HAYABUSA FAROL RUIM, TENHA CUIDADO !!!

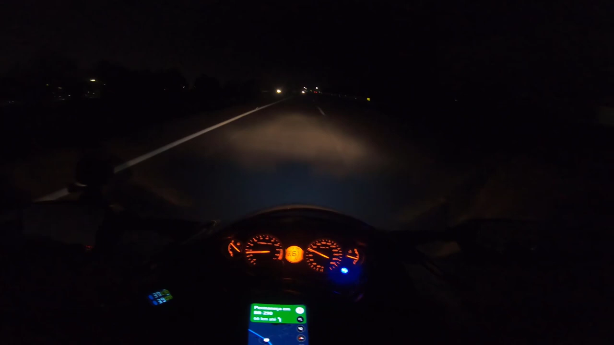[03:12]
então, como dá para ver o alcance do farol na Rayabusa fica limitado a uma distância bem curta eu diria 5 a 6 metros à frente da moto e também não é muito aberto não tem amplitude que a gente chama então, isso é bastante comum e é uma queixa que todos os proprietários de Rayabusa seja G1 ou G2 a gente vê que o farol não tem um alcance maior dificulta um pouco a visão daquilo que está mais distante